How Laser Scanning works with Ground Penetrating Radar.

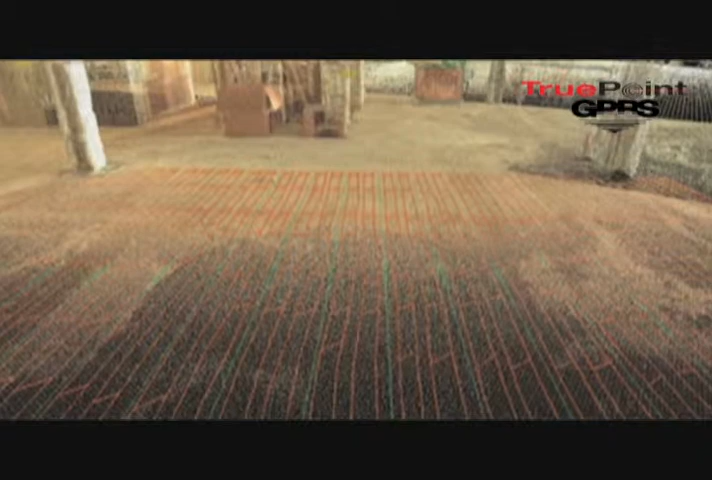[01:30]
It could be months later they knew exactly where they could drill because the laser scanning provided a permanent record on a CAD file tied into the building coordinates.
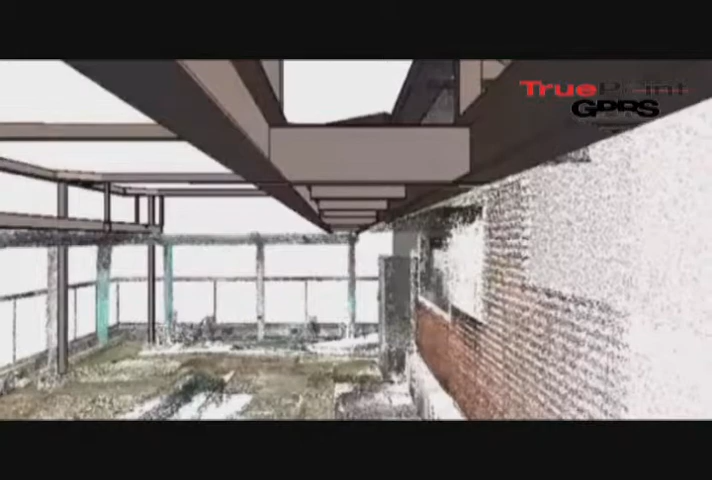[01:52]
We also gave them a TrueView deliverable picture overlaid on top of the point cloud. It was a great process. The client got a lot of value and I hope that it would work on one of your projects as well.